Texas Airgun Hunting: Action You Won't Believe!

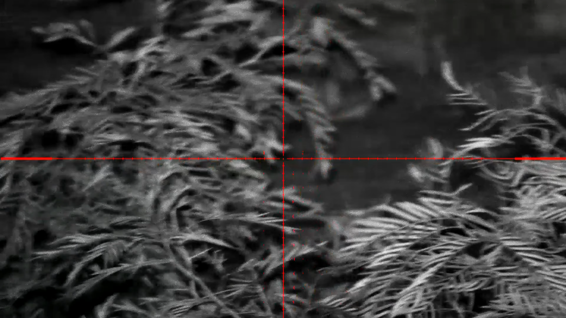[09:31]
Shot this little guy from stand about 15 yards, not very far, with the HPS 30.